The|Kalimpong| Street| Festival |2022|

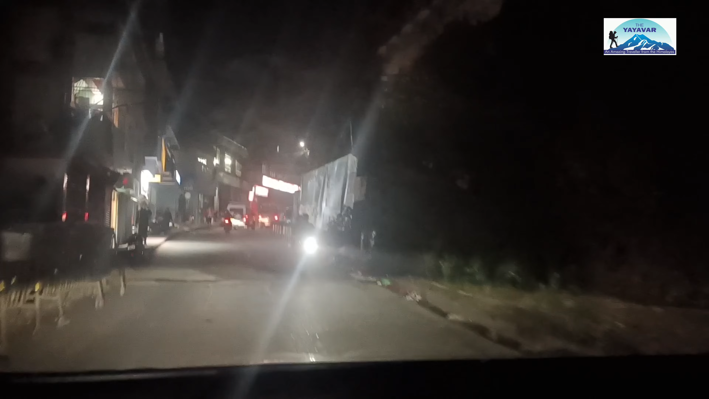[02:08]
कालिम्पोङको थाना डाँडा चाहिँ आइपुग्यौँ र अब यहाँबाट चाहिँ मेन रोडमा चाहिँ आजको स्ट्रिट